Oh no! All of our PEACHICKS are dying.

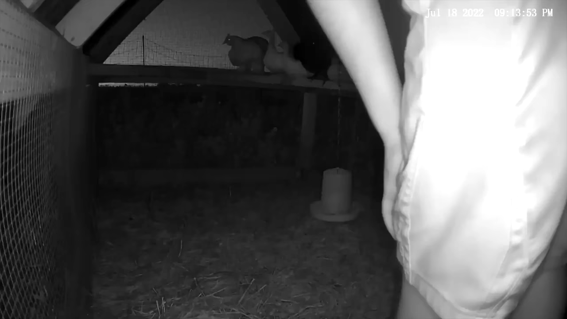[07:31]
and then eli found him that night when we went out to do chores
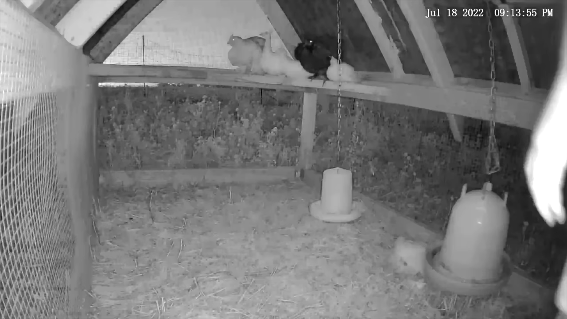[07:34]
one guy he's laying on the ground we just put the camera up to catch